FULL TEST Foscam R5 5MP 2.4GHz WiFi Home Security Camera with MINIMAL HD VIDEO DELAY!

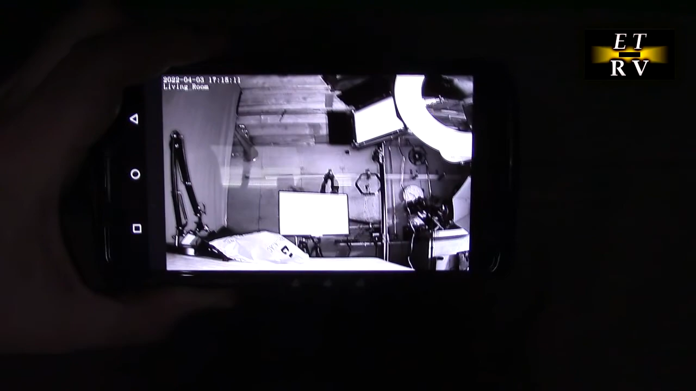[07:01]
it's using infrared leds to light up the part of my basement studio right there
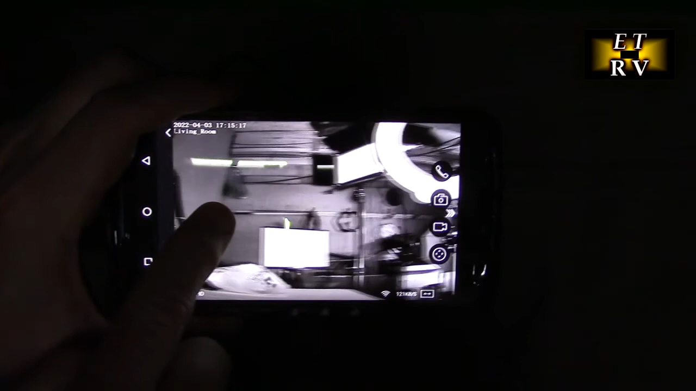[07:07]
so that's really nice it has really good range and if it ever gets enough light